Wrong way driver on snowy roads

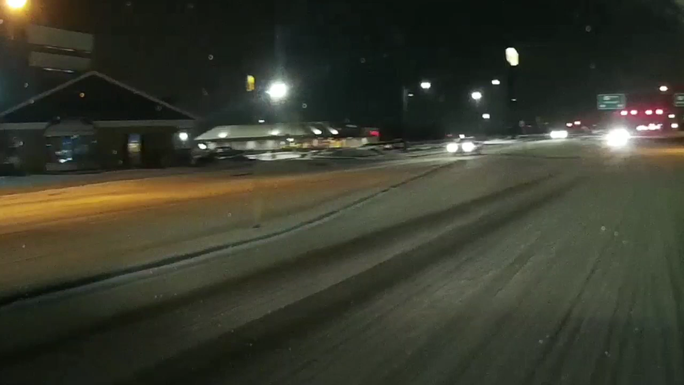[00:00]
What the fuck? Hello? Dude. Wow. Did he get over? Yeah, barely. He's struggling to get in that turnaround that is the wrong way.